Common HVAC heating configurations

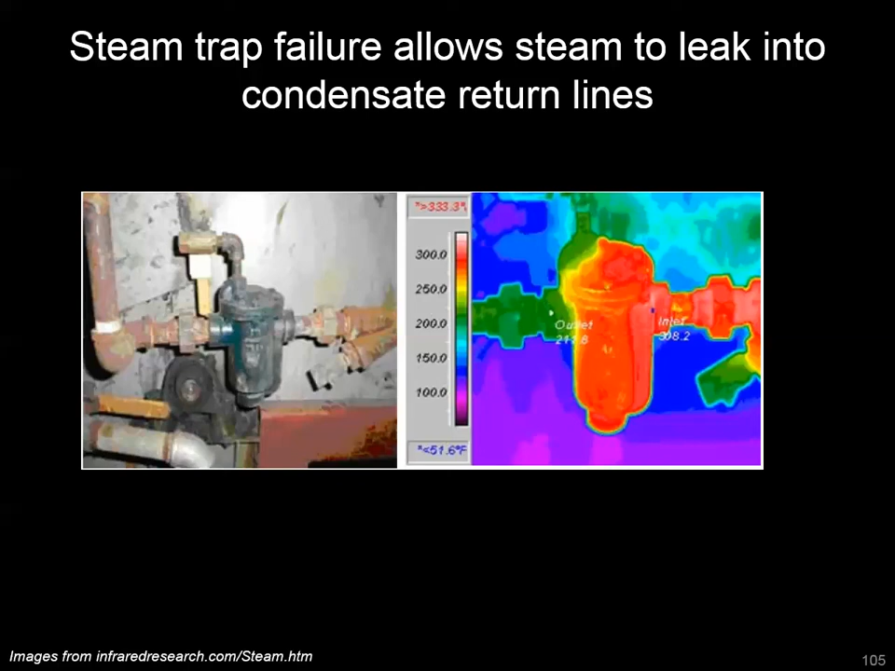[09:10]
Well, what you can see on the right here is the steam side, and that's kind of up near that 270, 280 degrees that you might expect with steam. And on the left side, you see it drop down to the 200, and that's going to indicate that you've had that phase change. So we want this phase change here. We don't want steam entering our condensate line.